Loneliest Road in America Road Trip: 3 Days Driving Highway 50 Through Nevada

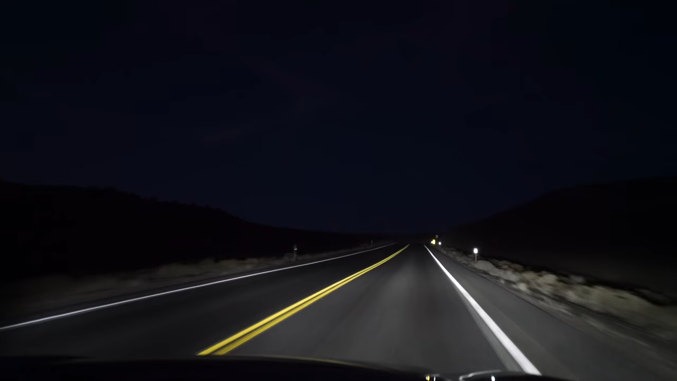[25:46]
We did the rest of this drive in the dark and arrived at the Jackson House Hotel, a haunted hotel we were spending the night at.